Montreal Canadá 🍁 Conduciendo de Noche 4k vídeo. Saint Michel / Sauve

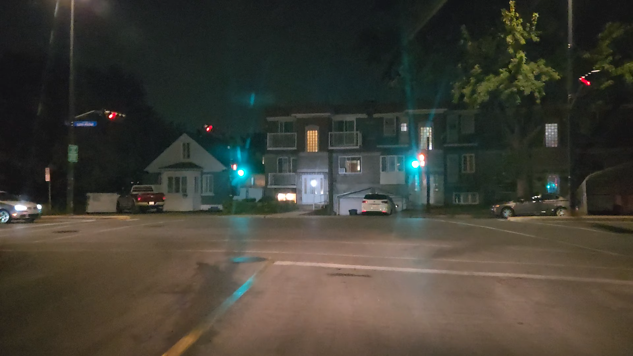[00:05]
nuestro canal como siempre la invitación a todo aquello que nos sigan a que se
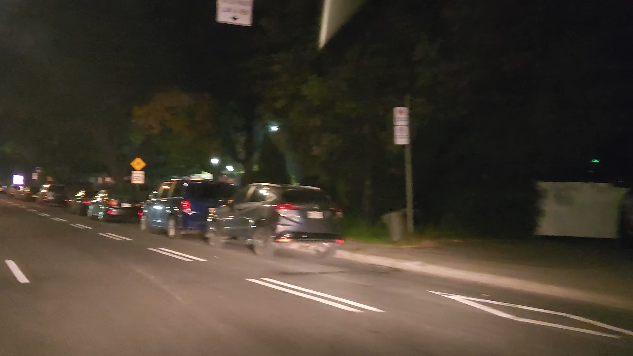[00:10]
mantengan con nosotros su latón con tapa el boulevard san michel y estamos grabando de noche exactamente
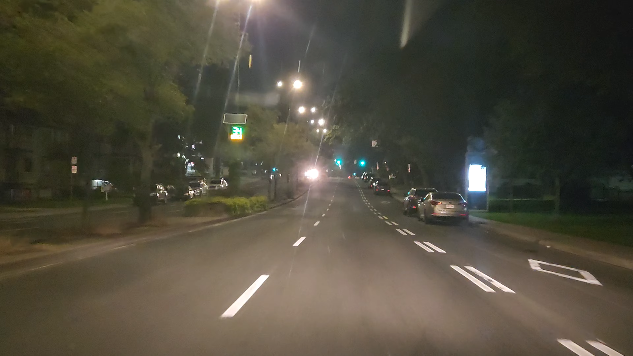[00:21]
9 de la noche temperatura 18 grados acá en la ciudad de montreal estamos en la carretera le vamos a estar haciendo unos vídeos en la noche en la madrugada en la medianoche en los días esto que podamos grabar por la madrugada para que también ustedes tengan una vista de cómo se ve en caso de que salgan si ya están aquí o cuando vengan tengan una vista también de noche de las partes de la ciudad que podemos visitar nosotros vamos por el
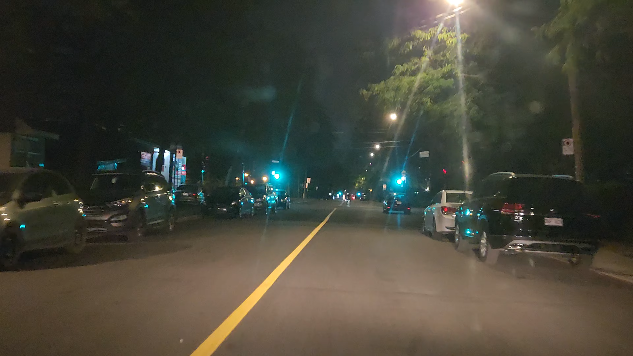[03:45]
la cocina y el baño así que la sala sería la habitación entiende es decir no tenía sala no debe tener sala que no sé cuántos son ustedes tampoco bueno sigo por el boulevard sobe aquí como ustedes pueden ver es de noche
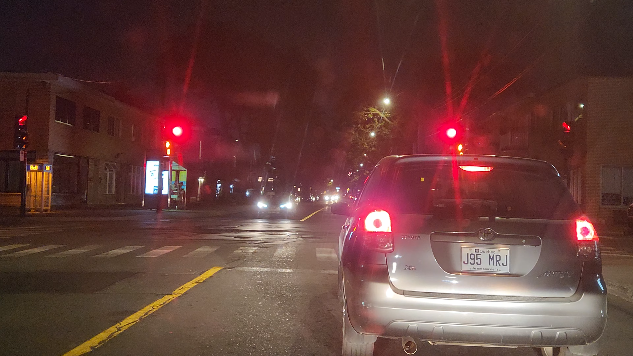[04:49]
hay heladería hay una gasolinería hay un mcdonald en esta zona aquí por donde voy ahora ok por si alguien quiere saber y estamos cerca la calle sobe está cerca la panadería que abre 24 horas esperando a ver si el amigo se comunica con nosotros jesse jesse no jose y así podemos ayudarlo hubo personas que me respondieron al comentario de que yo pregunté cayéndole atrás un
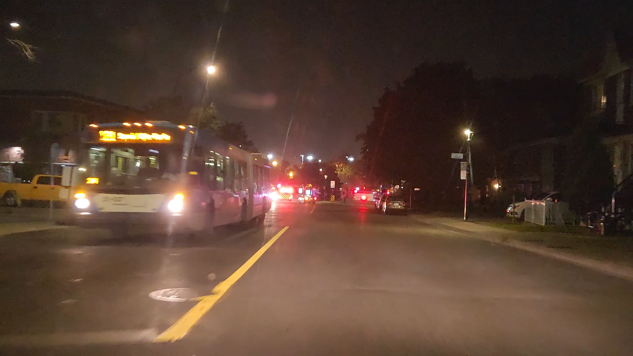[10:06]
ay mi madre espero que yo pueda pasar por aquí que esta gente no tenga eso bloqueado ahí porque nos metimos en candela y de la buena mira mira la candela papá dime tú qué hago yo aquí me voy por aquí a la derecha vámonos a la derecha entonces me voy a la derecha porque parece que cerraron ahí estaban los bomberos ahí papá doble por la calle Basile Routier vamos a ver si puedo ir a a pasar por el otro lado esa esquina ahí es peligrosa ¿saben lo que hay ahí?
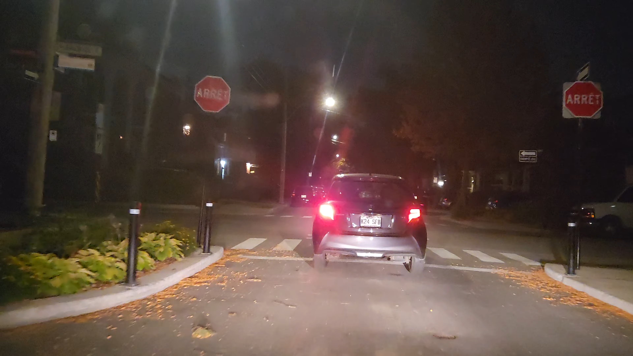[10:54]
vamos pipo no te duermas ahí avanza y no te detengas ese porque está esperando a ver si viene en bicicleta si viene en carro vamos a doblar aquí a ver